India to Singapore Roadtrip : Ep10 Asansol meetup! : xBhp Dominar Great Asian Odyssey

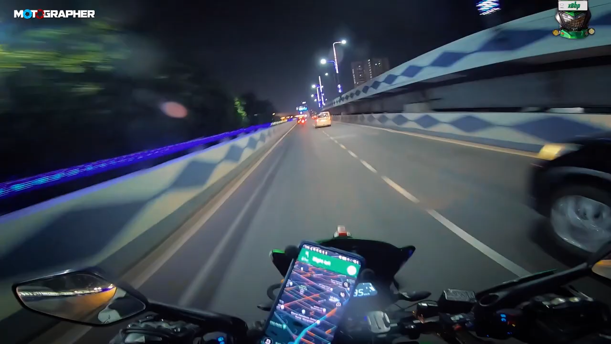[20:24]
Kolkata is looking beautiful now. It's lit because of, I think, Kali Puja and Diwali and everything.